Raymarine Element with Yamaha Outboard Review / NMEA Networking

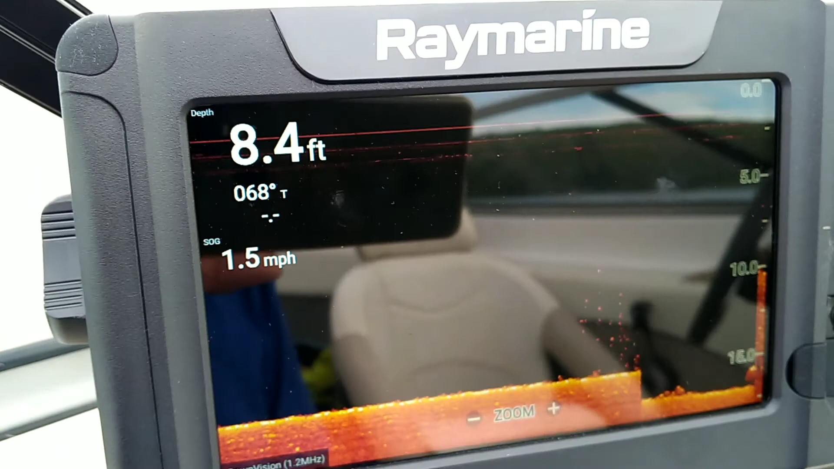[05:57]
On screen: depth 8.4 ft, speed 1.5 mph
And what else can I show you?
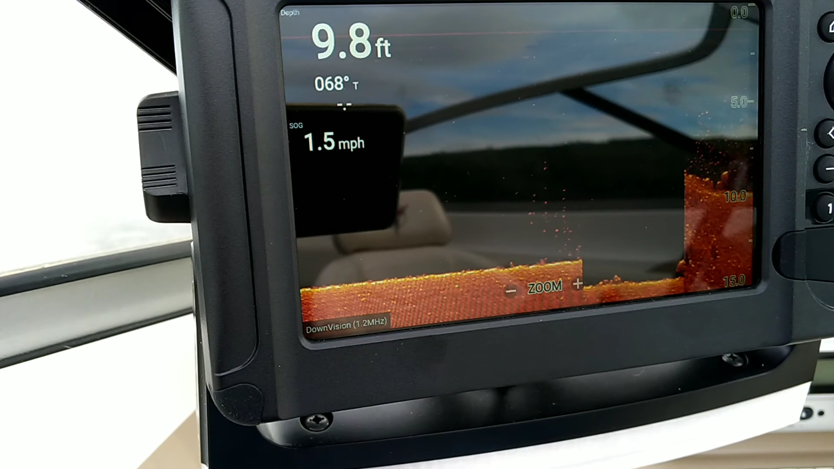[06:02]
On screen: depth 9.8 ft, speed 1.5 mph
So the combination of the three different sonar types,
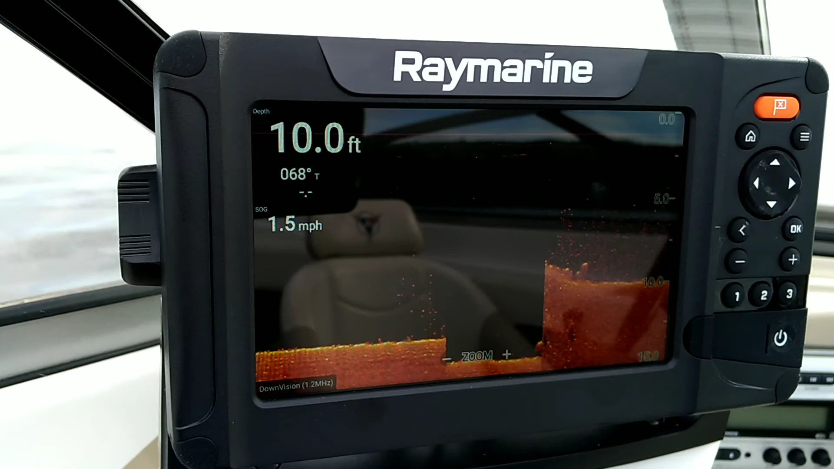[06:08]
On screen: depth 10.0 ft, speed 1.5 mph
the engine diagnostics or the engine information, and the charting, which is included.
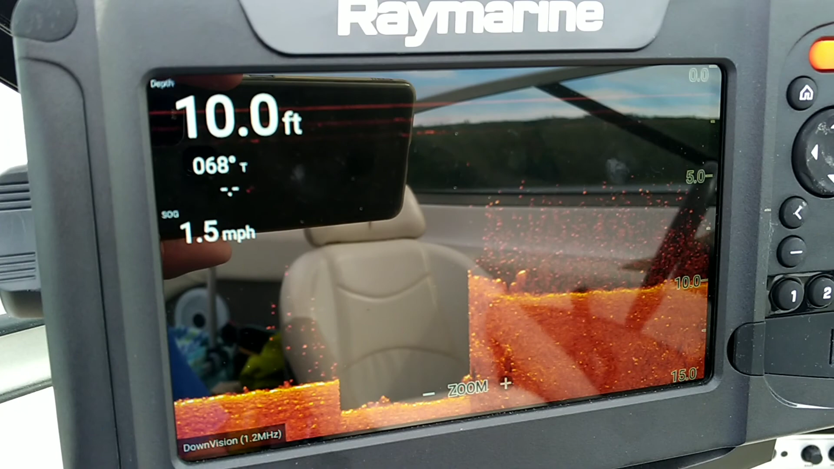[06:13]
On screen: depth 10.0 ft, speed 1.5 mph
And you can get one of these for, you know, under a thousand bucks, including the good transducer,
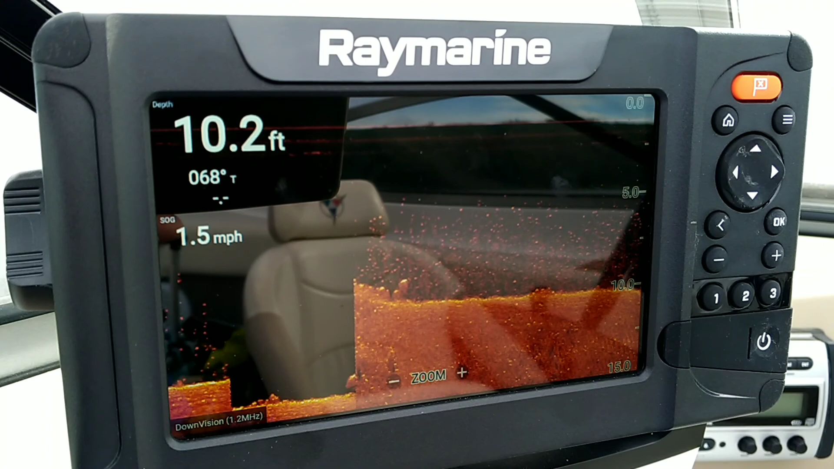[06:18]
On screen: depth 10.2 ft, speed 1.5 mph
which I don't think you can touch it with any other manufacturer.
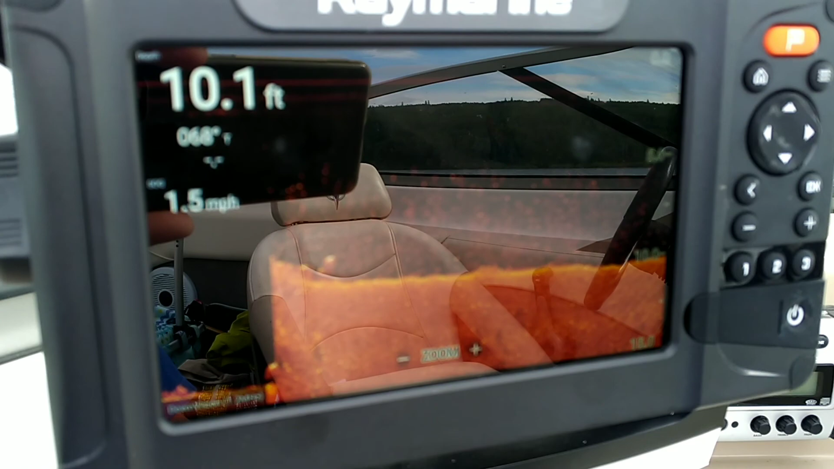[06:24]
On screen: depth 10.1 ft, speed 1.5 mph
And the only thing that you're giving up, and you should be aware of this, is the networking.
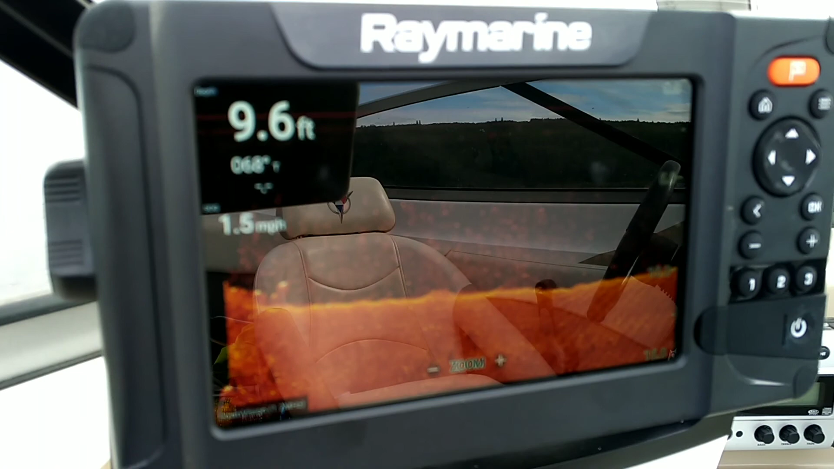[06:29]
On screen: depth 9.6 ft, speed 1.5 mph
So if you want to hook another Raymarine device in it,
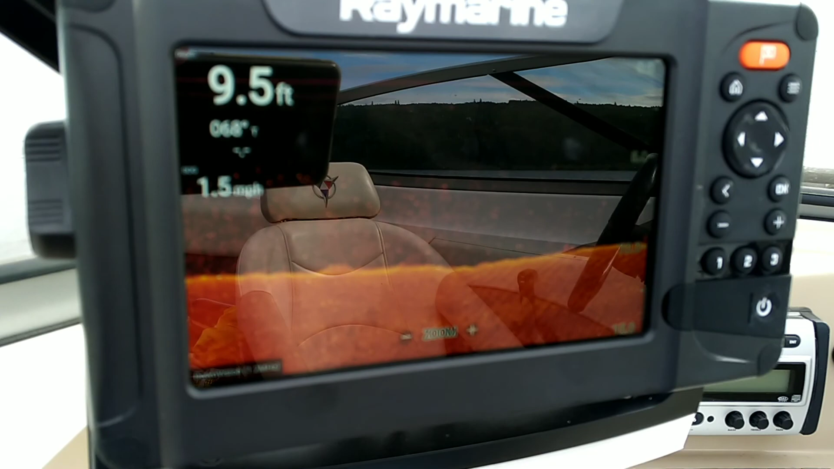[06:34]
On screen: depth 9.5 ft, speed 1.5 mph
you have to be very, very careful if you start adding more than one fish finder into your boat. If, however, all you're looking for is your engine diagnostics and anything to do with NMEA networking, then it fully supports it. And it will also even do basic networking of things like GPS and even steer an autopilot, which is really quite trick if you have a hydraulic system or whatever in a boat.
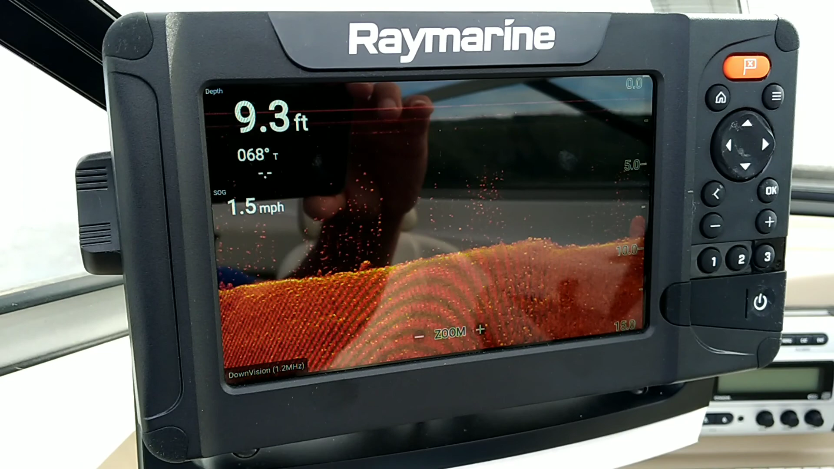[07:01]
On screen: depth 9.3 ft, speed 1.5 mph
So a pretty cool little package if you're okay not giving away
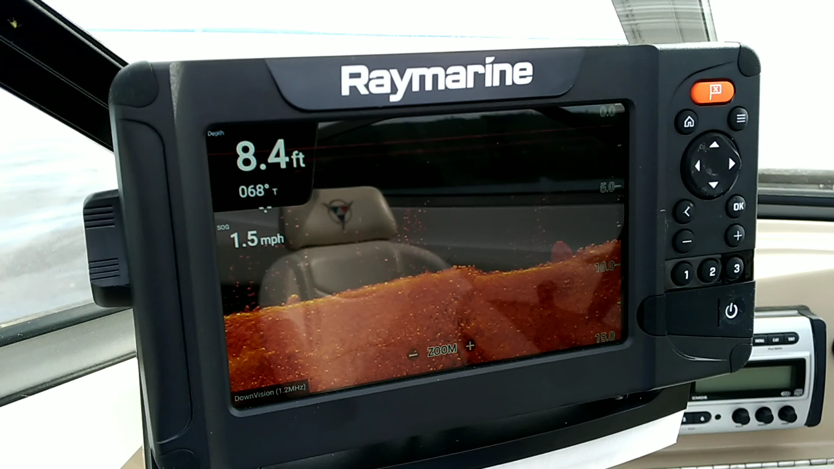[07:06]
On screen: depth 8.4 ft, speed 1.5 mph
or not going with the networking aspects or the more sophisticated networking.
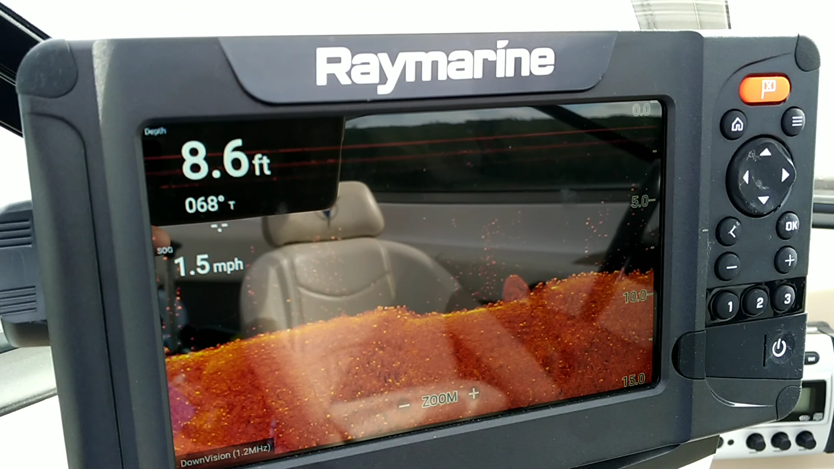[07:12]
On screen: depth 8.6 ft, speed 1.5 mph
But I think for the money, this would definitely be my choice again. So hope that helps.